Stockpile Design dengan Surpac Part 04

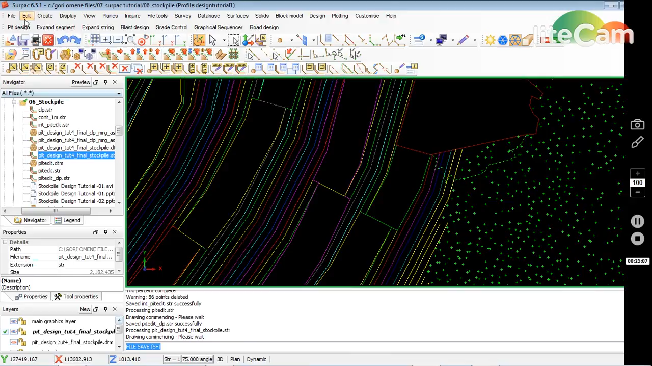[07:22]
trim, clip by selected segment, this time it's inside, so I'll go ahead, so that, save it, just put CLP,
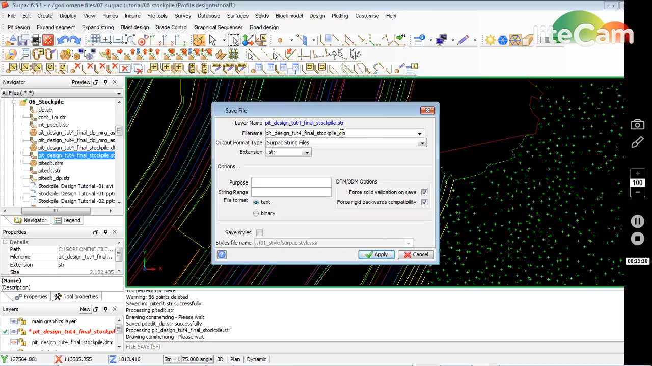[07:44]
apply, trim everything,
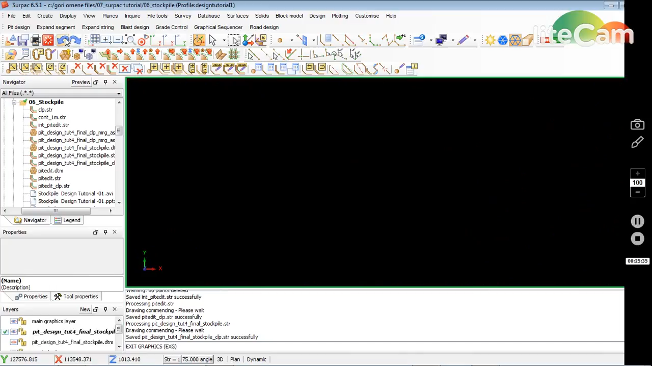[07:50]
so I've got this string here, then I've got this p-edit one, just press the control button while you bring this one in,
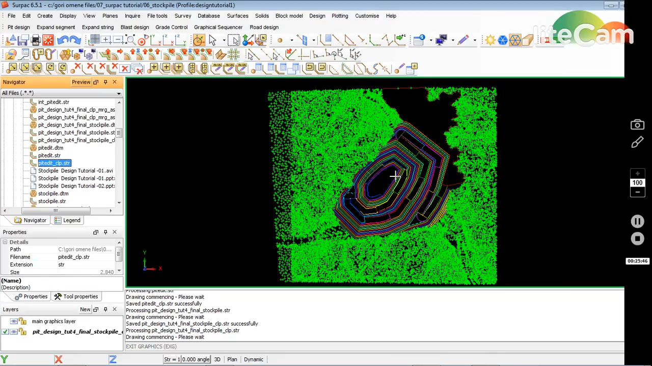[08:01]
so it's in here, I just save that, to the CLP,
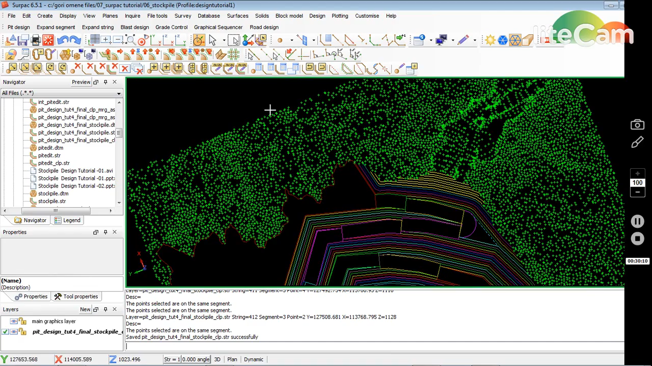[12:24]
looks ok to me if we fix that if we fix that I'll create my DTM and see how it goes
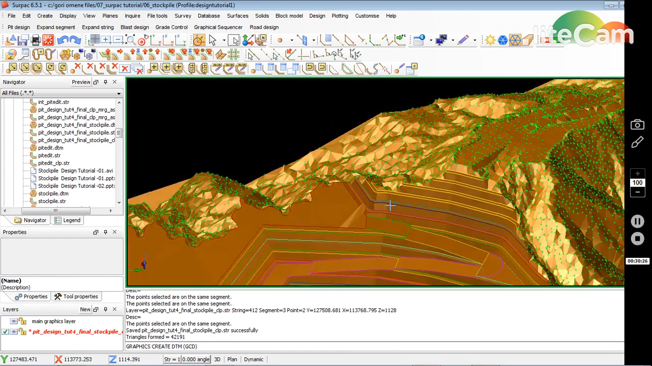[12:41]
there's one string here oh that's an error so I'll just have to undo that